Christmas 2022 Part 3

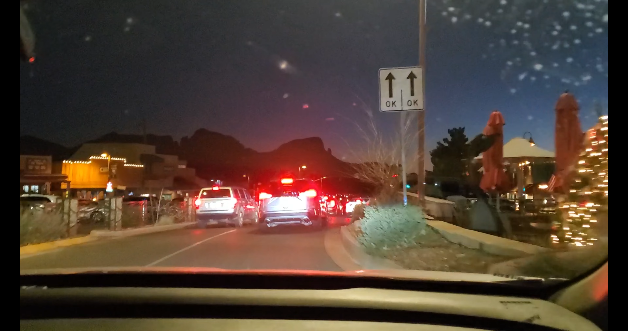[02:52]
In a quarter mile at the traffic circle, take the third exit onto Arizona 179.